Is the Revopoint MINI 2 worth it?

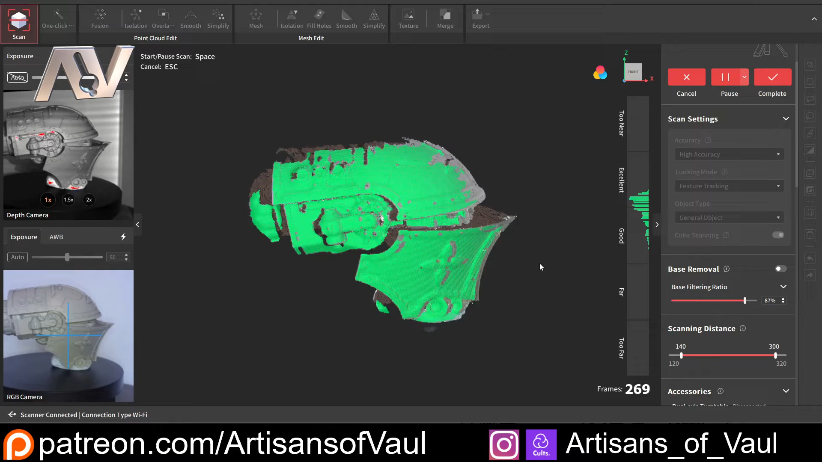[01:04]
It scans everything very accurately to a really high level of detail, and as you can see from the final result, it gives something that looks absolutely fantastic.
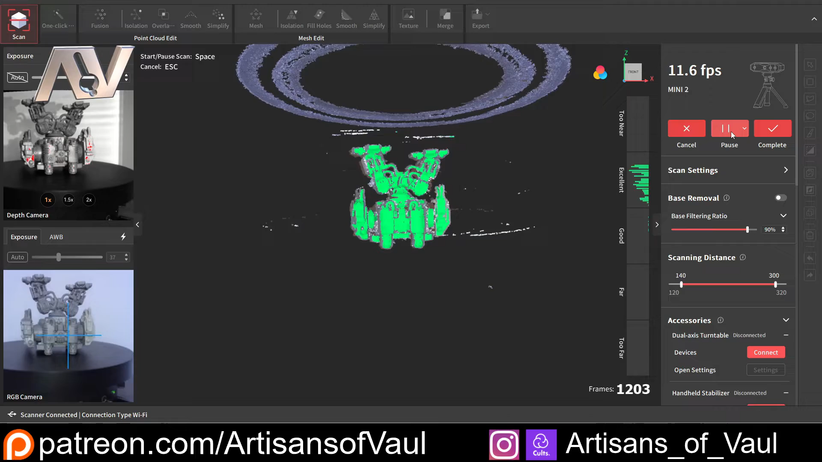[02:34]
And because the Mini 2 can see more of these markers as it starts scanning again, it's going to orient itself really quickly, even if you flipped that object entirely over.
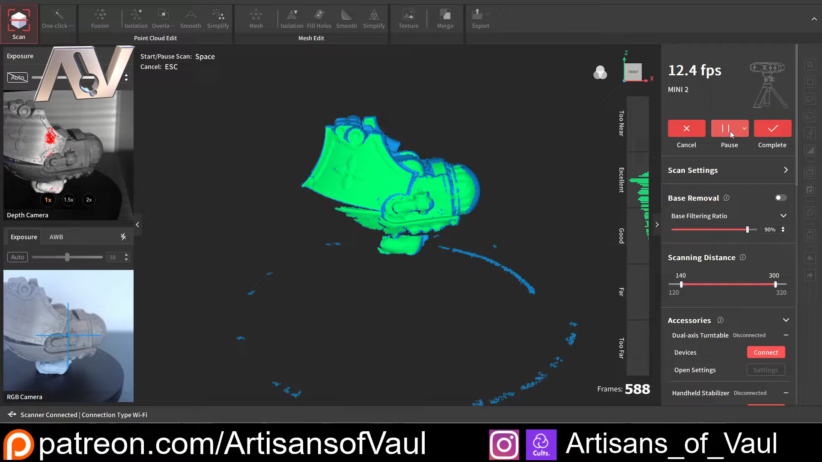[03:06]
For example, when scanning this Titan head, the original Mini had real problems getting the details in some of the recesses,
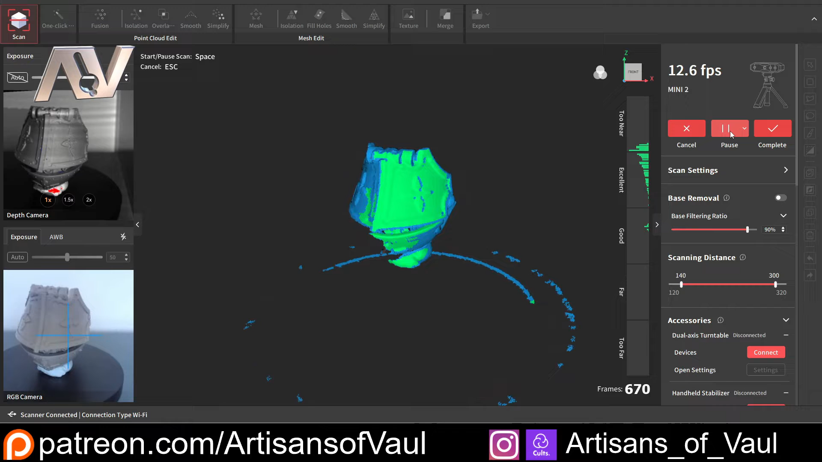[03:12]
whereas having these LEDs really sets up the light to be pretty much perfect from exactly the angle you wanted, meaning you'll capture a lot of this detail. Now if you've got some gaping chasm in your miniature, no,
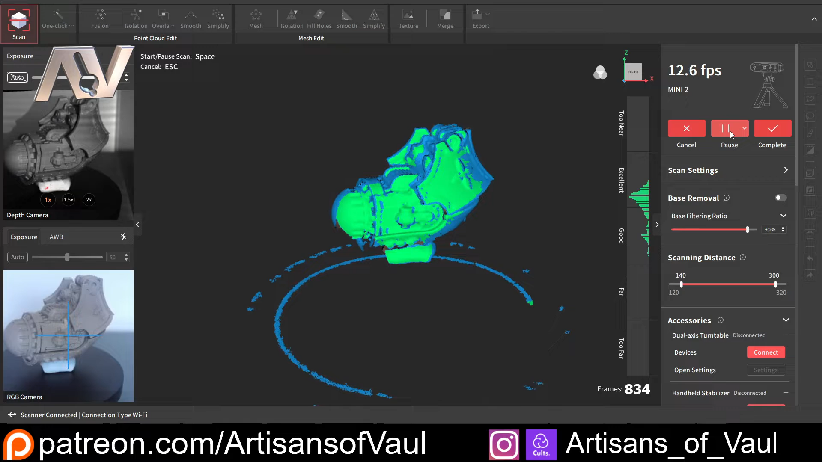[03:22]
it's not going to capture that because no scanner would, but as I say for me, this has made a big improvement for the amount of detail that I can capture on those recessed parts.
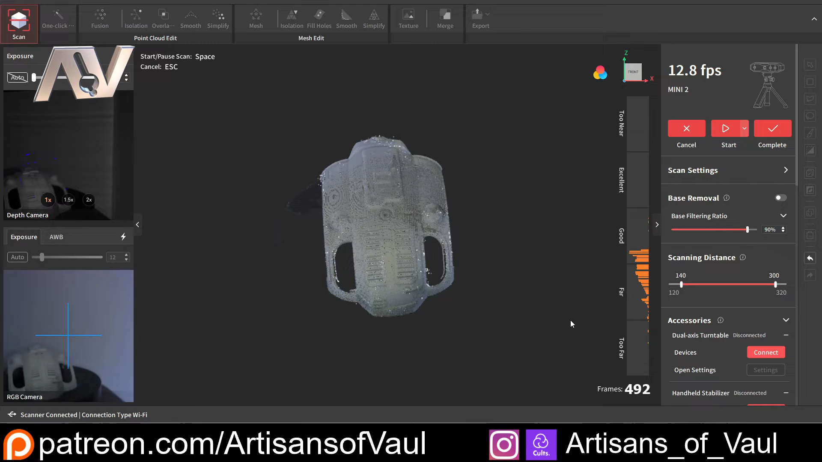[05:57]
And you can see how that's improved the scan overall.